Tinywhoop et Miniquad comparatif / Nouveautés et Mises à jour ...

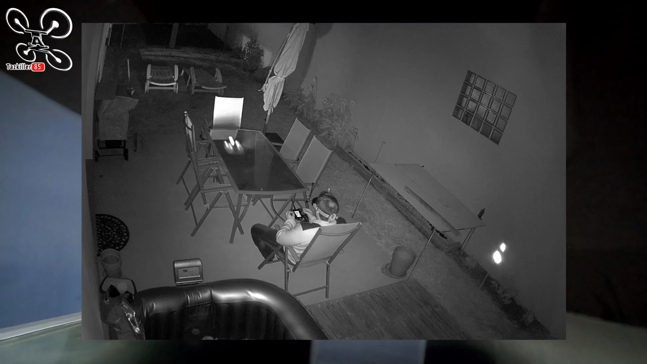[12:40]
Vu de mes caméras de surveillance, j'ai juste fait un tour parce qu'il était tard. Et je voulais juste voir simplement le rendu. Donc, voilà sur les caméras de surveillance ce que ça donne.
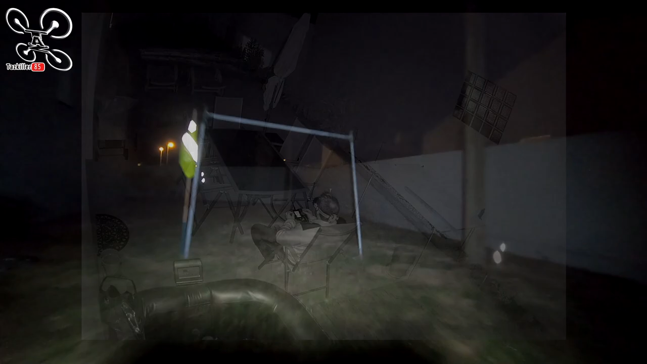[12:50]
C'est assez sympa. On voit qu'il fait vraiment nuit. Et on voit tout de suite la différence. Alors, juste après, je vous mettrai bien sûr le rendu avec la GoPro Hero 7.
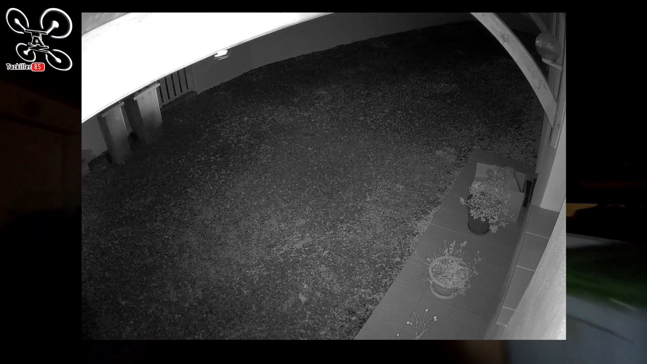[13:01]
Comme ça, on va se faire un petit tour du terrain FPV éclairé avec ce petit phare lumineux. Et alors là, faites-moi confiance. Par contre, pour le DVR, je ne l'ai pas enregistré. Je n'ai pas enregistré la caméra.
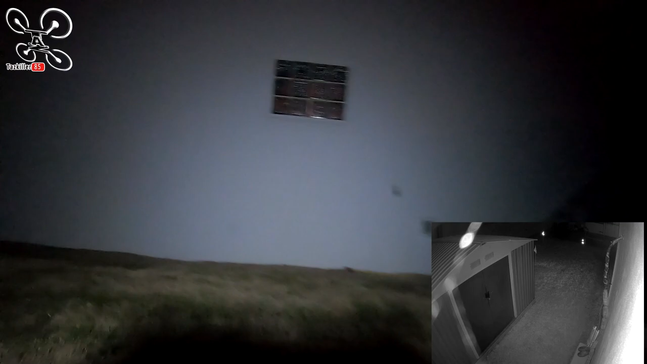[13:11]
Mais avec la 4X Rattel, j'avais une image comme en plein jour. Pratiquement. C'est hallucinant. Déjà, avant de mettre le phare, je voyais. Mais alors, avec le phare, j'étais vraiment super propre dans les lunettes. C'est impressionnant. Je voyais bien des petits moustiques, des petites choses qui volaient qu'on ne voit pas habituellement.